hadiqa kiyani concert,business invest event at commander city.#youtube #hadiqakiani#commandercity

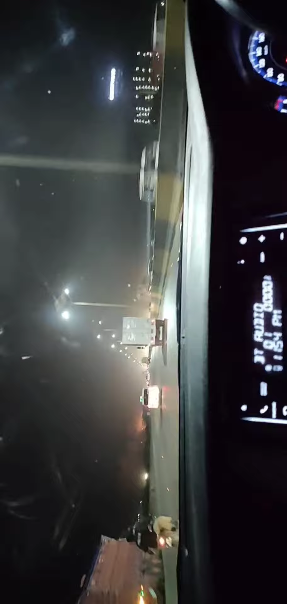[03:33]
आमीन। एच ए सिटी आ गई है। अब हमारा अभी तकरीबन कितनी दूर का रास्ता है, करीब है, हम 10 मिनट्स मोर ड्राइव है हमारी, उसके बाद हम पहुँच जाएंगे। रात हो गई है, गहरी रात है, लोगों देखो हम कब पहुँचेंगे।
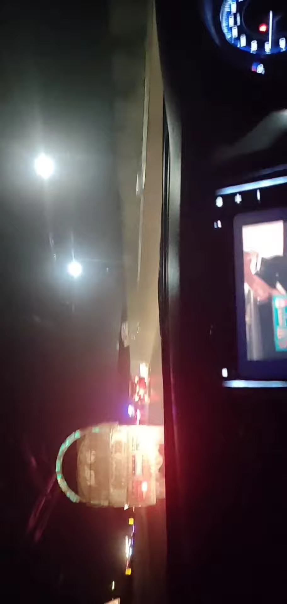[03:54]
कुछ लोग तो गाड़ी में सो ही गए हैं हमारे पास, कुछ जाग रहे हैं।